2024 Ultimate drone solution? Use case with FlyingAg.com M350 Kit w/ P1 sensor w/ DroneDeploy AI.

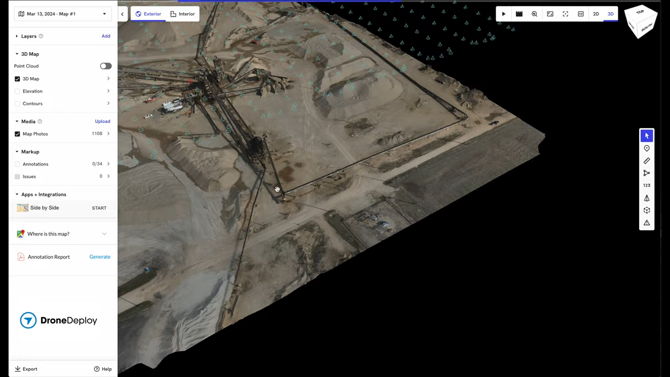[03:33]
They call it stockpile AI. And basically what it does, it analyzes the entire area that you flew. You click on the annotations and guess what?
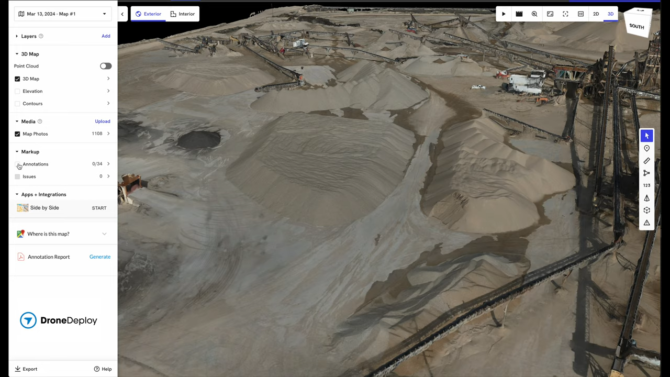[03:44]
It's going to tell you anytime it saw a pile of material, right?
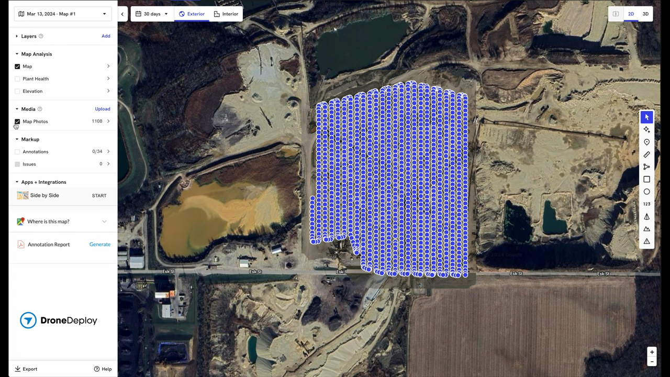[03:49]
I'm going to turn the photos off and look at that. There they are.
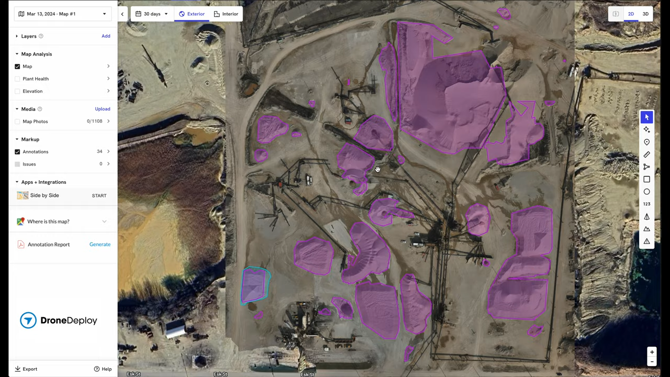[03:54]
And then you can go click on each one and you can make adjustments to it if you don't like what the AI did.
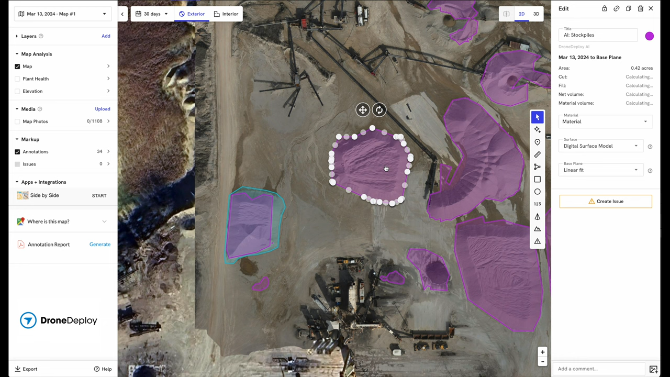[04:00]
But look at that data set right there in just a matter of seconds, it's given me what? It's given you all the cubic yards or tons that are there of material. And what's interesting about this is if you repeat this,
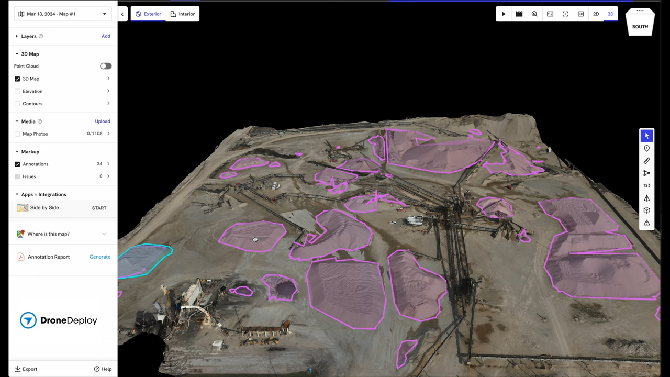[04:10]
say you fly it the first week of every month and compare it to the week before, you can see,
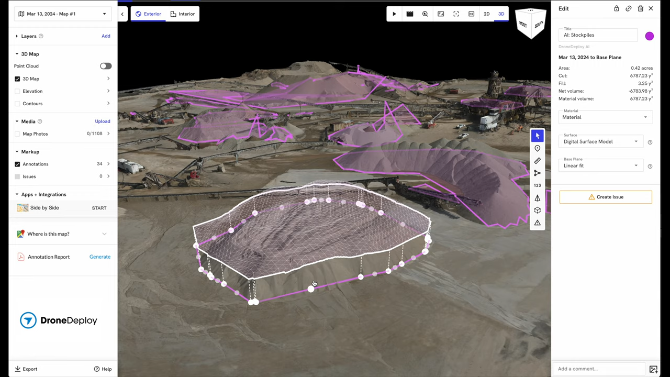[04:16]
you know, what the scale tickets are of how much material left your quarry.
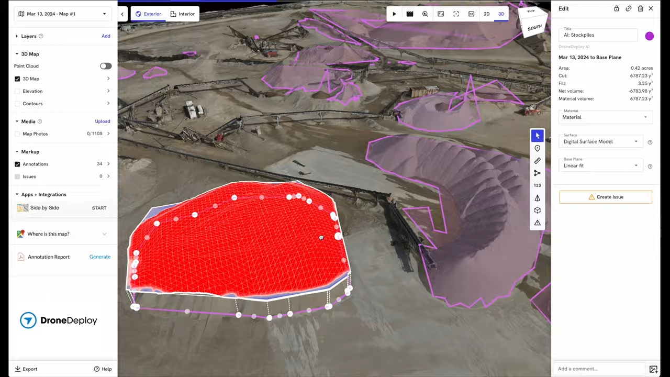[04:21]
And then you can also compare that to how big the pile is moved, right? If you're producing that month or that week or whatever the timeframe is. But I really can't stress the biggest thing
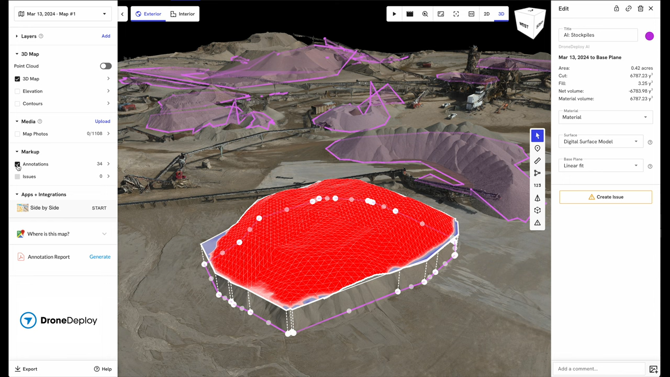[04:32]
about this is there's a very easy workflow. You can do this stuff very simply.